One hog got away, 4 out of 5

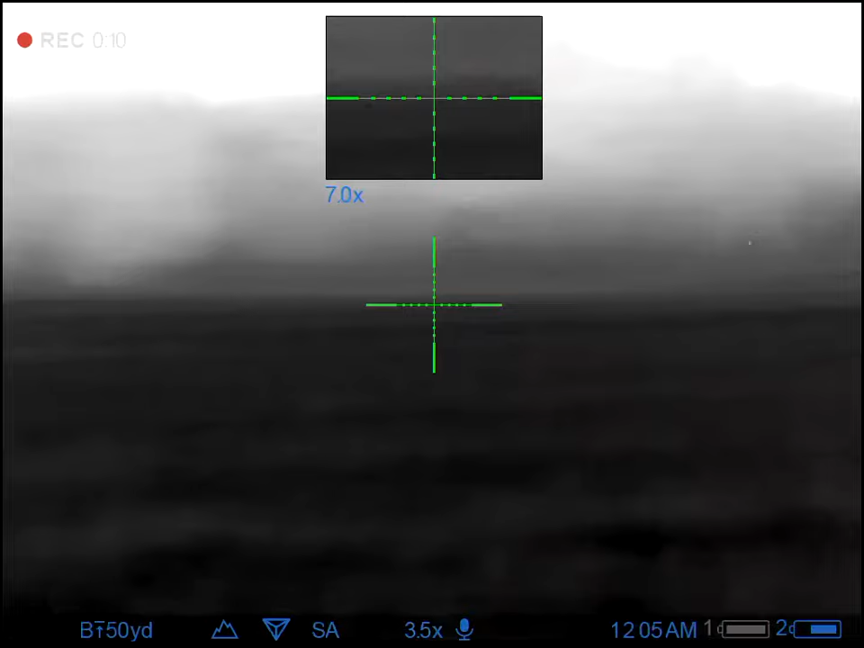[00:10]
Where'd the other one go? There you go.
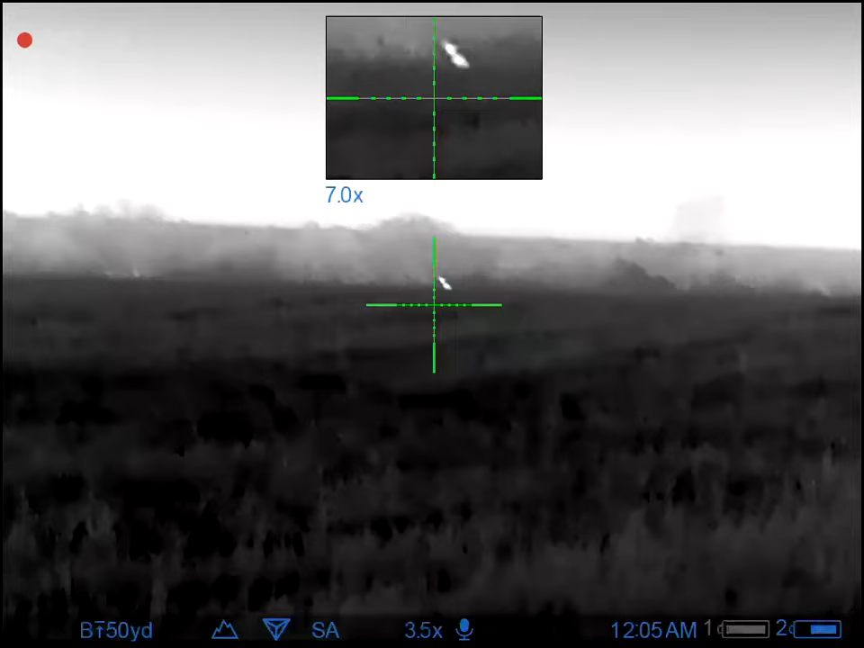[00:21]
Got him. Flipped him. Got a piece of him. I don't know if it's me or you. Is it you? There he is.